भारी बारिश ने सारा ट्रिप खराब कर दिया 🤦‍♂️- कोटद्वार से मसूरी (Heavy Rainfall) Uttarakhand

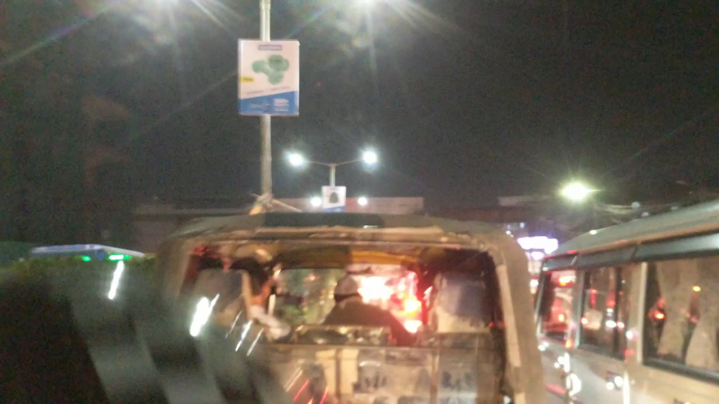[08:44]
तो यार एक बार फिर से फंस चुके जाम में। तो आज का जो सफ़र शुरू हुआ था
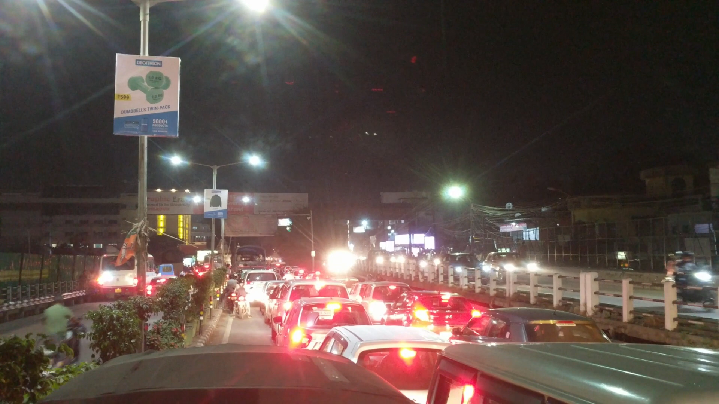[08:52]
वो सफ़र शुरू हुआ था उसके बाद फिर आगे रायवाला में जाम में फंसे, एंड फिर अब फंस चुके हैं देहरादून। हम पहुंच चुके हैं बट यहाँ पे भी फिर जाम में फंस चुके हैं।